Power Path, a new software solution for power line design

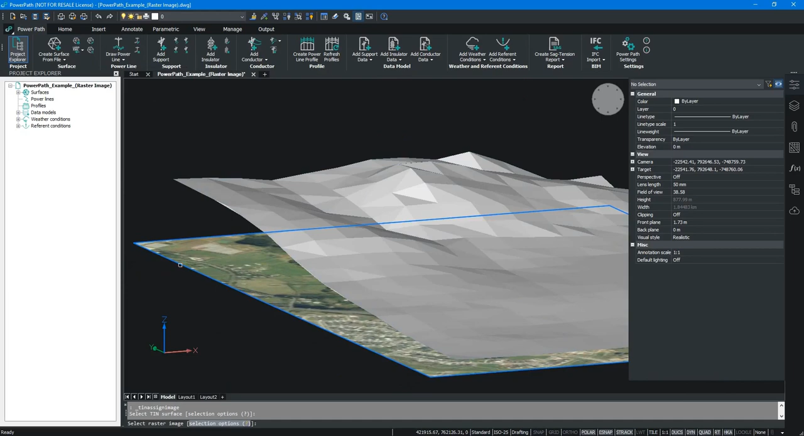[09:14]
visual style okay like this now i will go on command assign image and first i need to select the surface then raster image when you start each command in the command line you can to learn what you need to do okay now you can to see that i have direct image on my surface and you can to see how it looks in realistic view
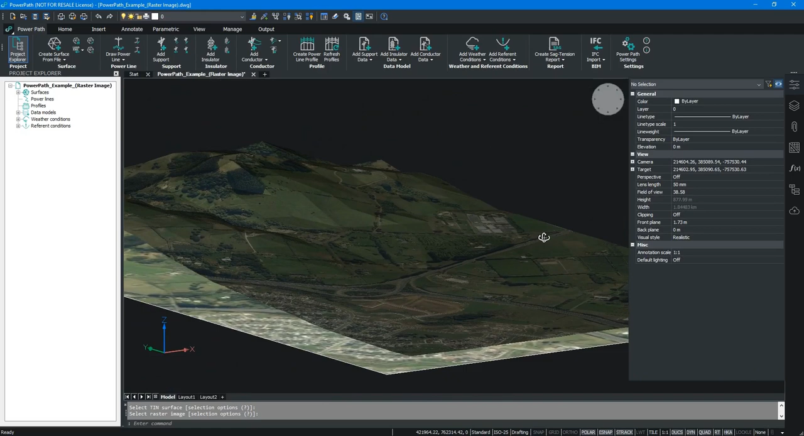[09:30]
if you're going in default top view first i need to change visual style and
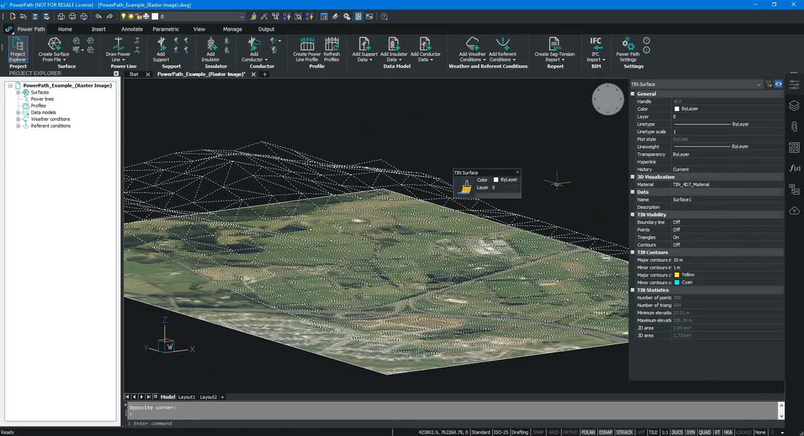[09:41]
okay also i want to turn off triangles for better visibility in top view let's go on top view